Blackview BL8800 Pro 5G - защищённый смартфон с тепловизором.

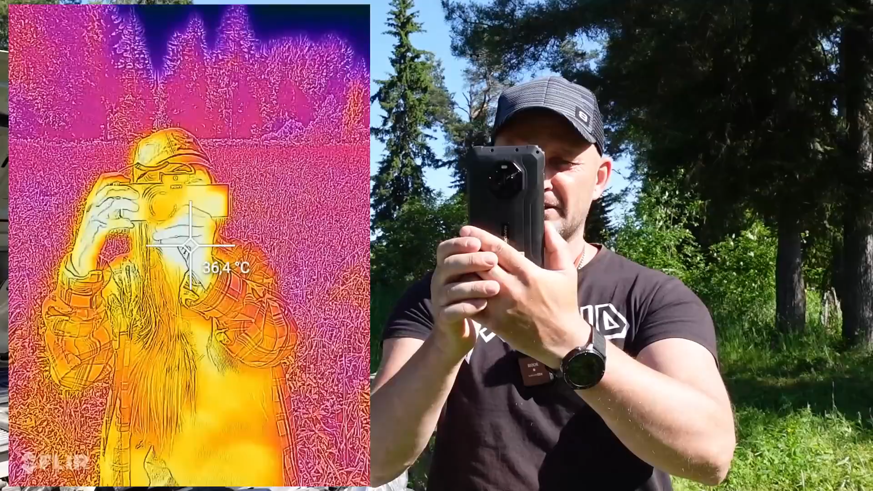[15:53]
On screen: spot 36.4°C
Стоп. Вот такой тепловизор можете изучать. Здесь куча настроек, я еще полностью со всех не разобрался.
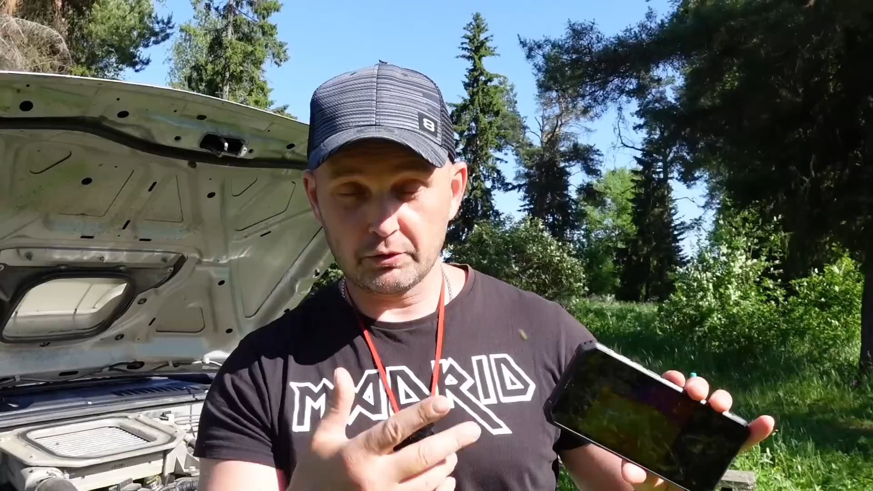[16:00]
Но видим, что все работает.
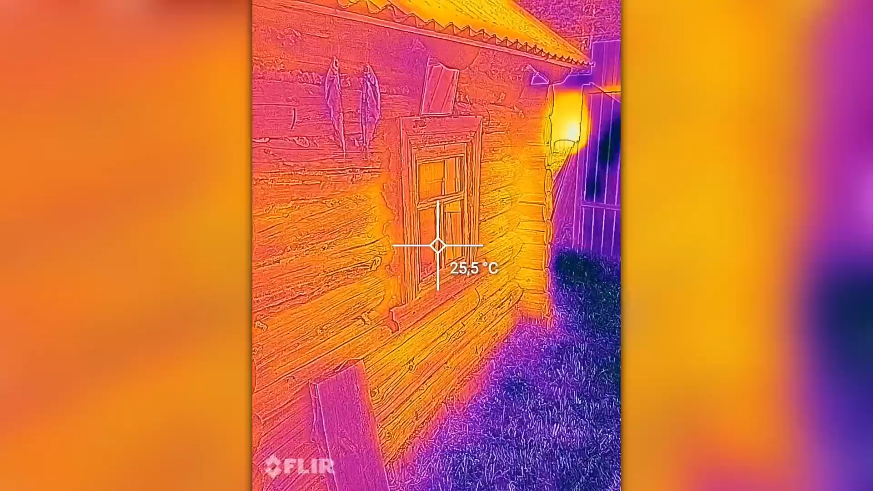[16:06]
On screen: spot 25.5°C
Вещь. Затопил баню, пойдемте теплопотери посмотрим в бане.
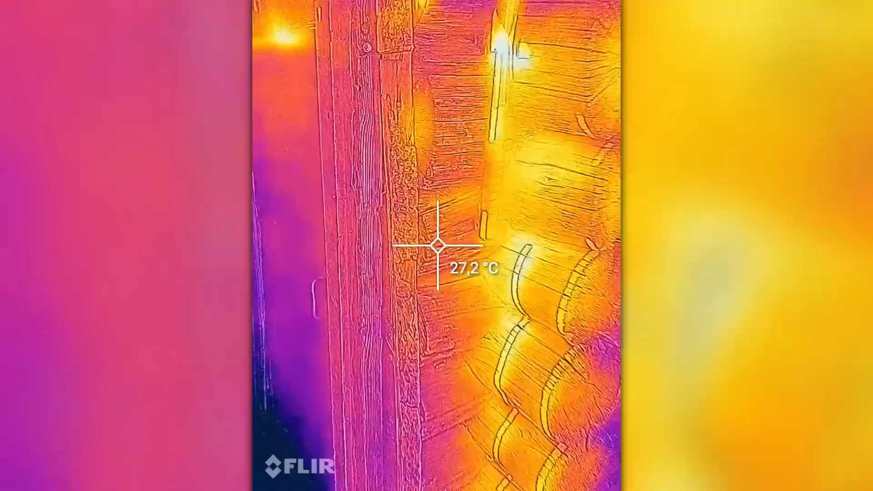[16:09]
On screen: spot 27.2°C
Видим, что по швам идут теплопотери.
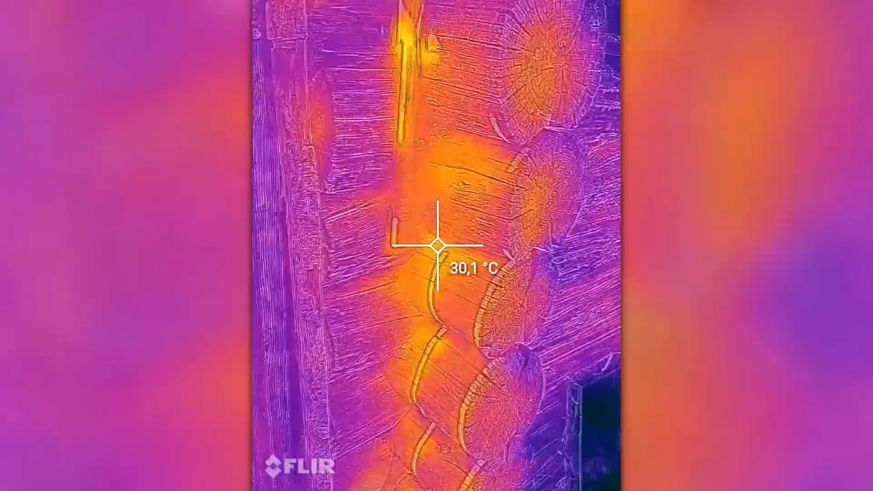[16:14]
On screen: spot 30.1°C
По стыку. Ой, головой стукнулся. Так, дальше дверь бани.
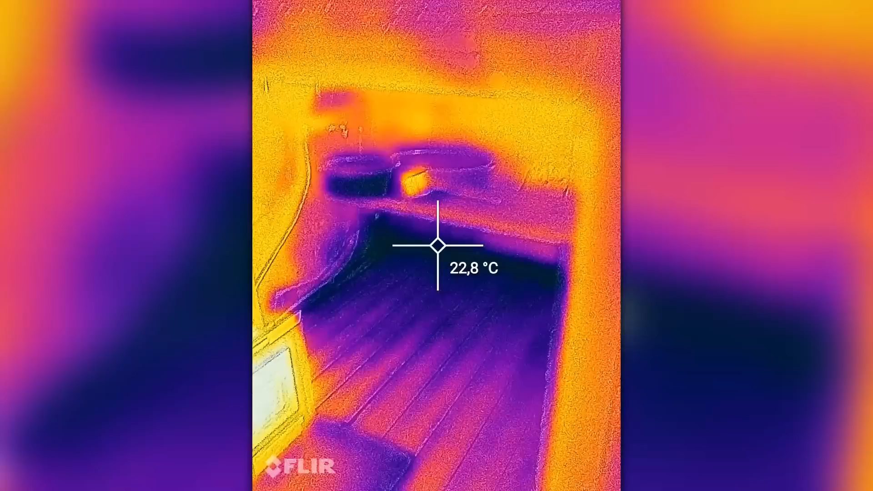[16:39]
On screen: spot 22.8°C
Баня топится, печка. Смотрим максимум, сколько он может показать. Все, больше 150 градусов, видите, он показывает. Печь.
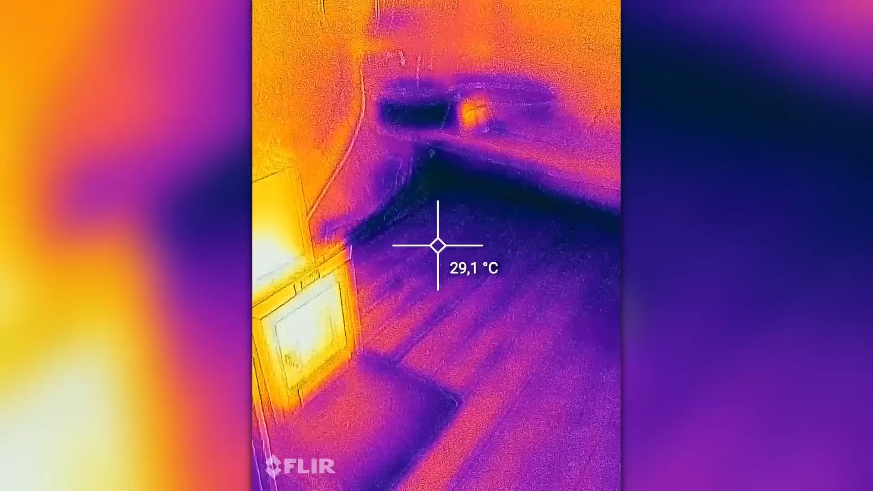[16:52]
On screen: spot 29.1°C
Пол и его печи
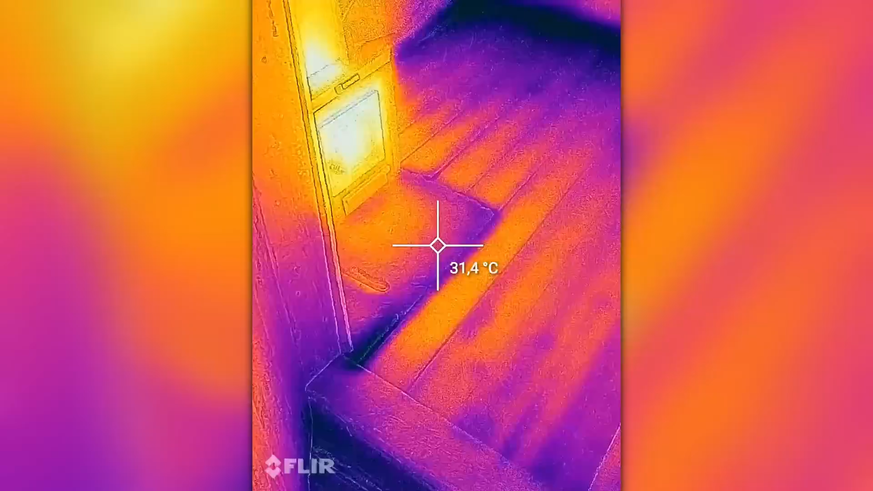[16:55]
On screen: spot 31.4°C
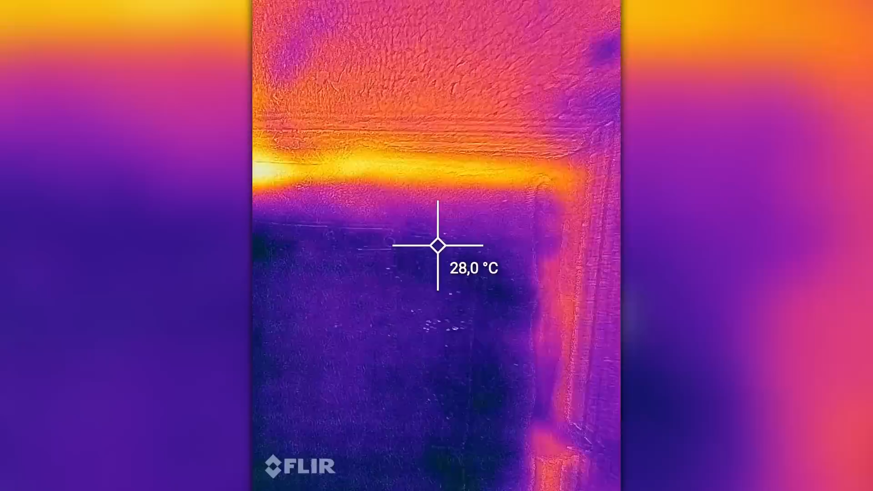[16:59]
On screen: spot 28.0°C
здесь. Опять же, видим теплопотери на бане.